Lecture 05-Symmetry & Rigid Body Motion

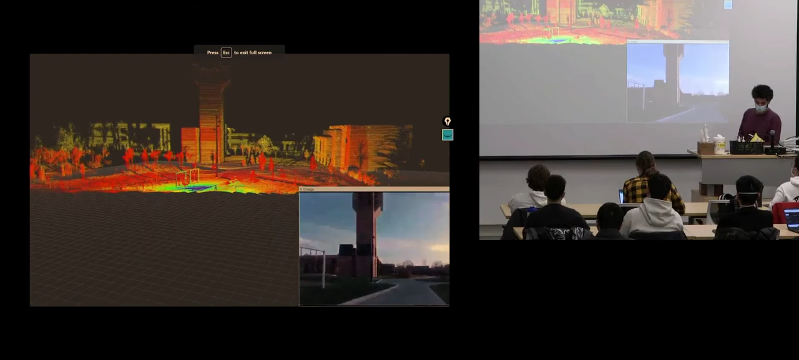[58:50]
so what's what's going on here there's a legged robot cassie there are a bunch of sensors you see what the robot is seeing the image that you see
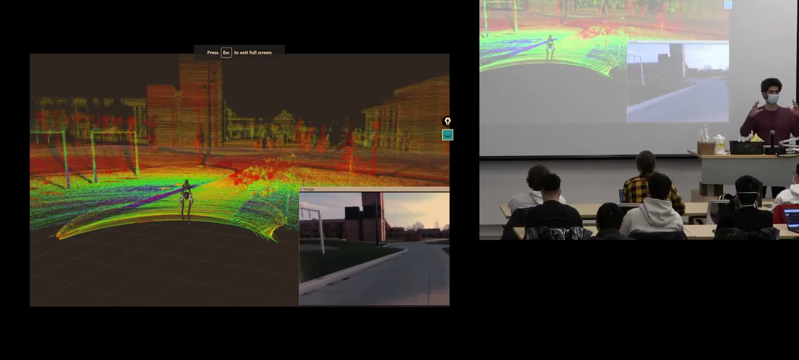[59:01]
it's a video recorded on the robot it's shaking a lot because the robot is walking
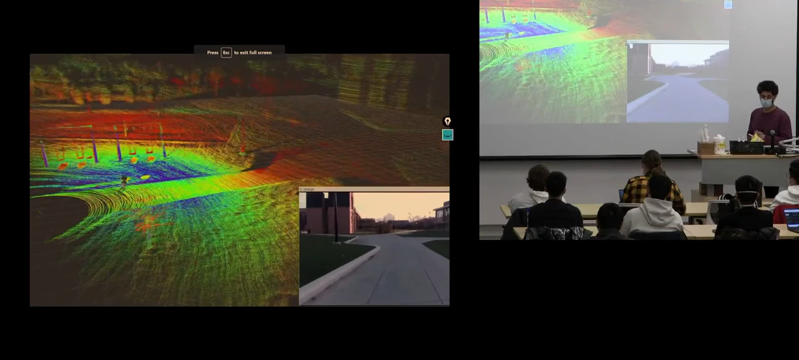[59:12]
and there's a lidar what you see is the lidar point cloud accumulated for about maybe 10 seconds
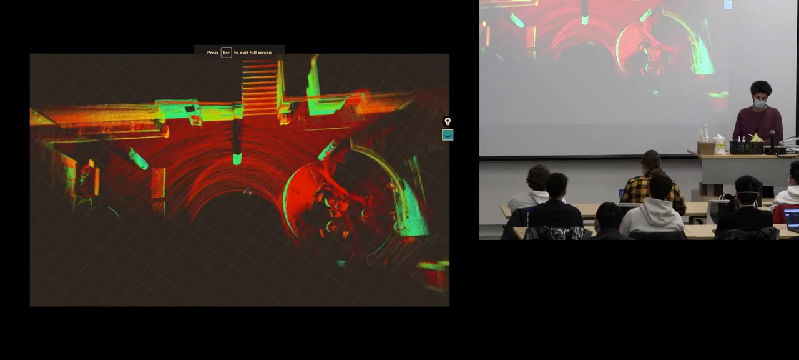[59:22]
now the lidar is spinning 10 times in one second the lidar is spinning and the robot is also moving
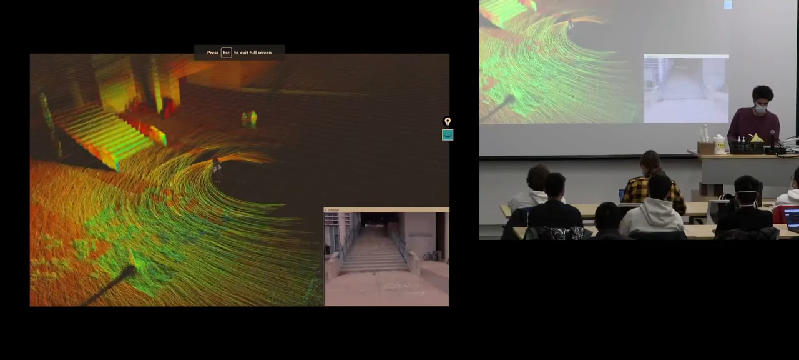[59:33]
so what to see a consistent map of this building a staircase for example that you're looking at
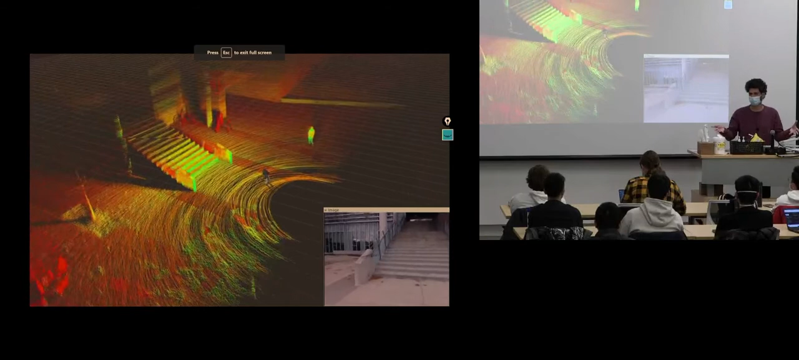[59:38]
we need to know how the robot is
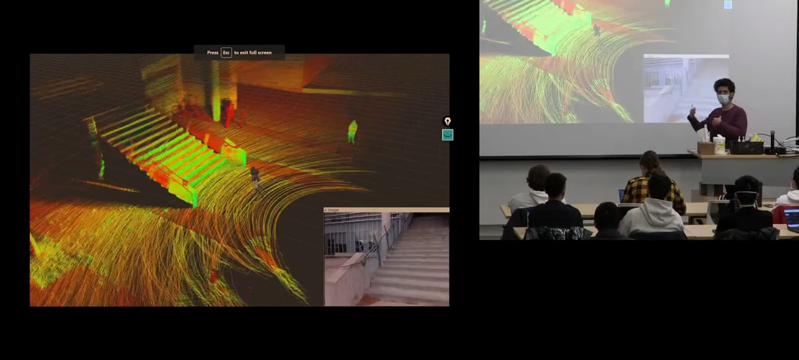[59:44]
moving in the space so we not only compensate these 10
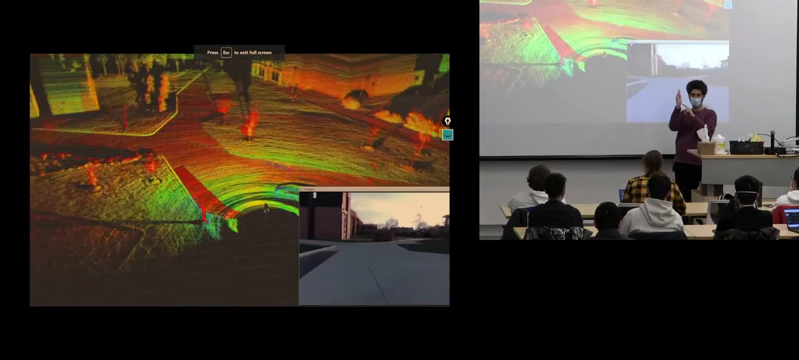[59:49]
times per second packets that we get into one point cloud but also we bring all the point clouds into a common frame
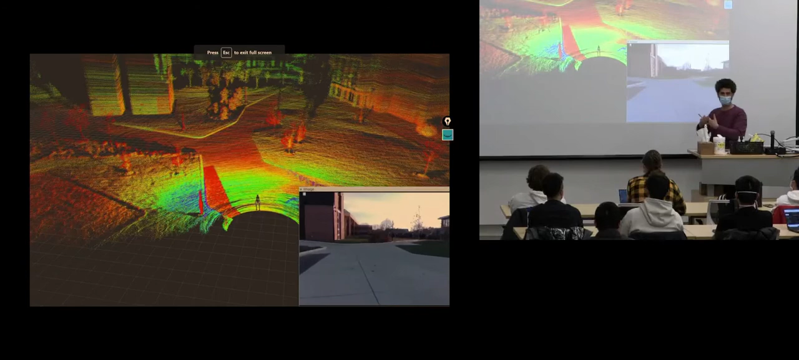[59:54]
otherwise the first one you see the
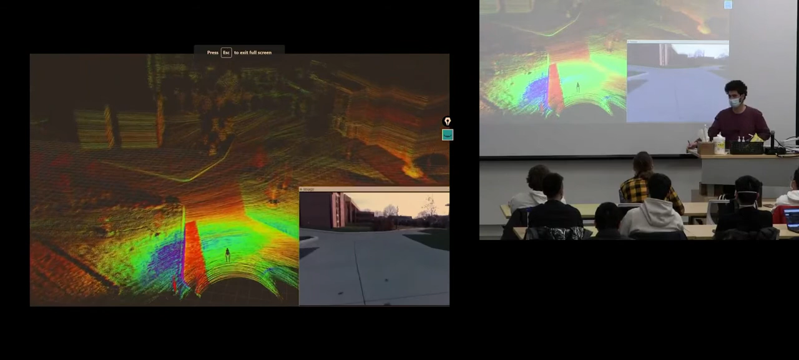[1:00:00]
table is here you move and then the next one the table is moved as well because you're you always observe the world in your sensor frame whereas the map needs a common frame so that when we do trajectory estimation we can compensate that motion and then reconstruct the environment
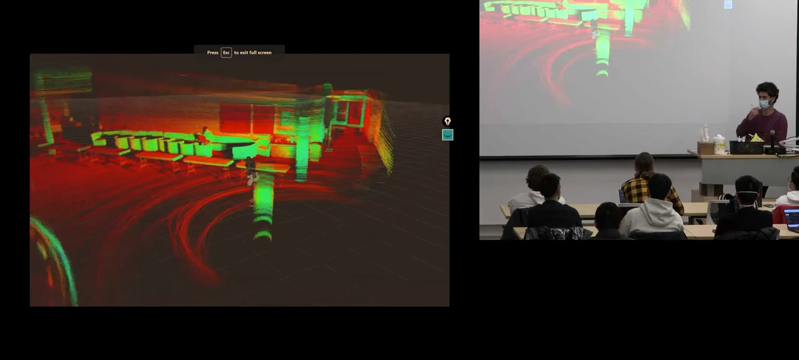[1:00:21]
and the way it works it's basically a rigid body transformation
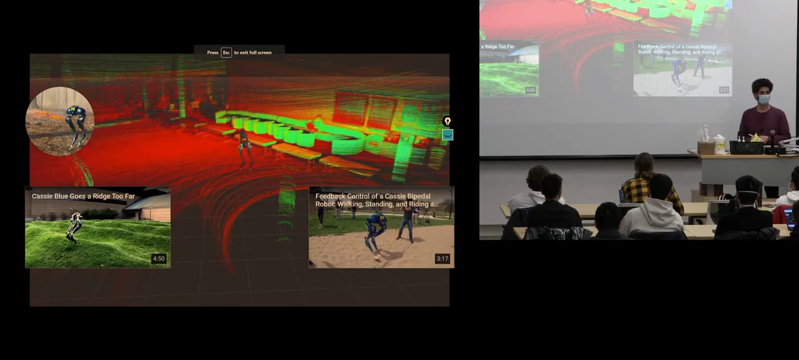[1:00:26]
right we track the rotation and translation of the robot and we get this map
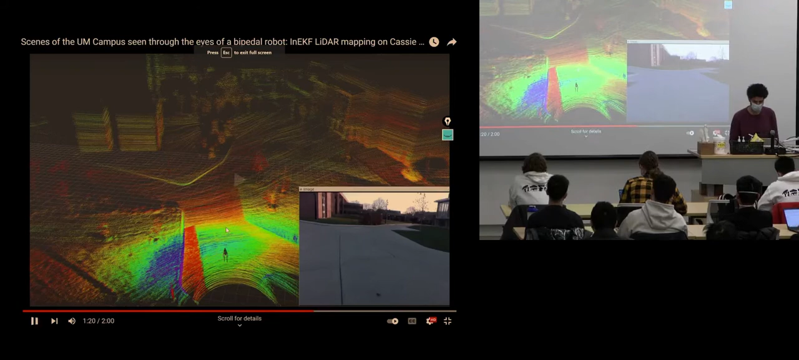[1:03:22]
this part but i forgot so part of the video you see somebody walks right in front of the robot
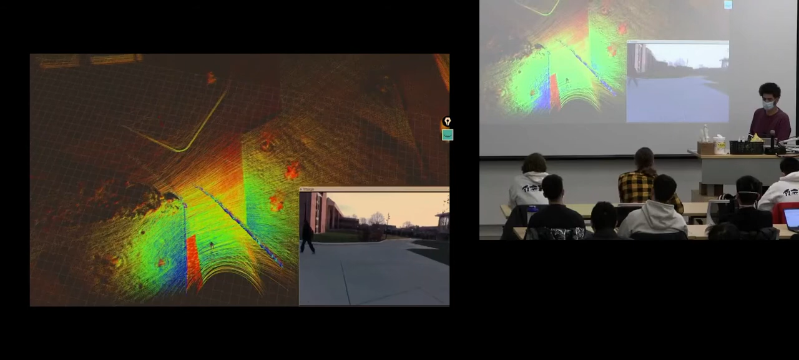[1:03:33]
the robot because we just observe a snapshot of the world the scene and then accumulate them
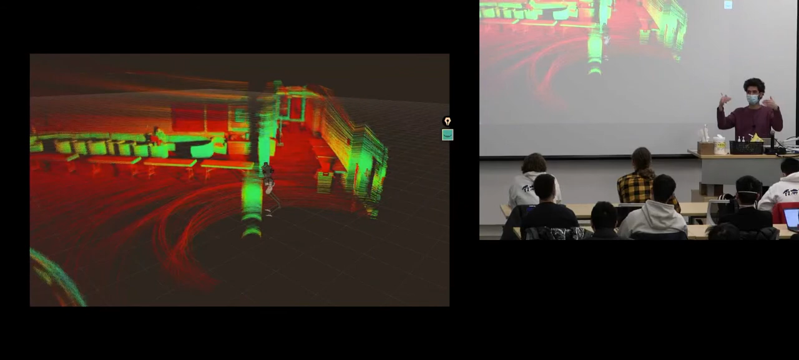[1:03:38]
we get accumulated traces of dynamic objects in the map if this is a highly dynamic scene